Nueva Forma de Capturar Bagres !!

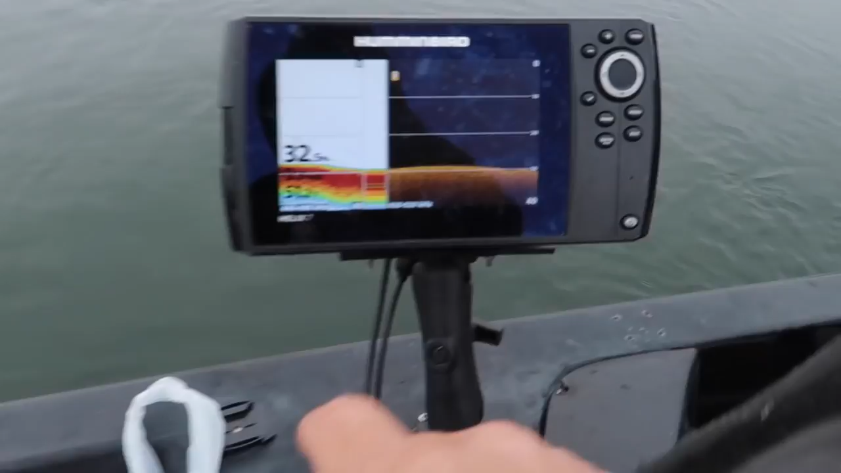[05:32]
Ahí anda. Ese probablemente es el que acabo de dejar ir.